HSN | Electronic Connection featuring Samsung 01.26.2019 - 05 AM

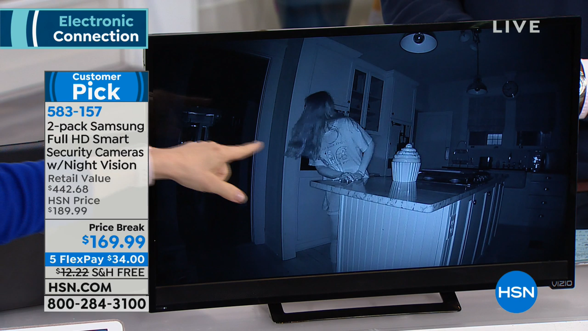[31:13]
We're just kind of playing around. But see how it highlights that area? I feel like the infrared night vision. Stealing a cookie. She's stealing the cookie in the middle of the night and it records during the day or night. All the recordings are date and time stamped. You can see how you can see through doors if it's at night.